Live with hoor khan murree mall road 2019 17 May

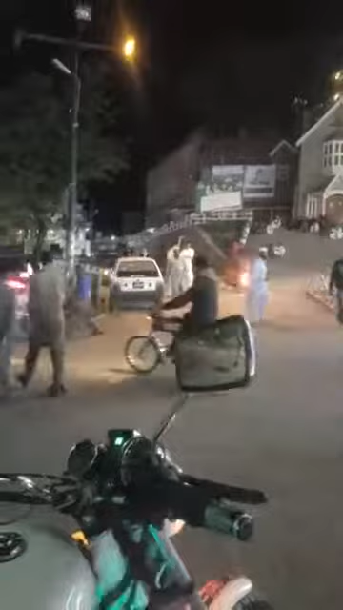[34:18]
आप सोचा आपको शाम का थोड़ा सा मंजर दिखा दें और ये ब्यूटीफुल ब्यूटीफुल नज़ारे दिखा दें।